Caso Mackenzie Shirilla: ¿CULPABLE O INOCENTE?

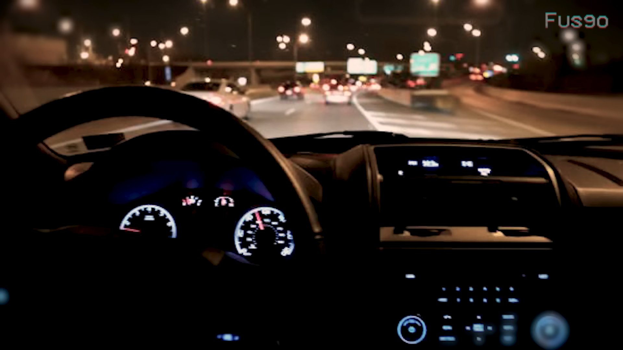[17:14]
También sugirió que alguno de los pasajeros pudo haber tirado del volante,
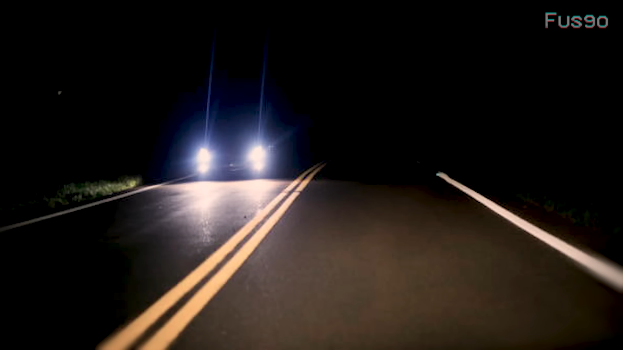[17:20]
o que la calle estaba tan oscura, que eso afectó el tiempo de reacción de la joven.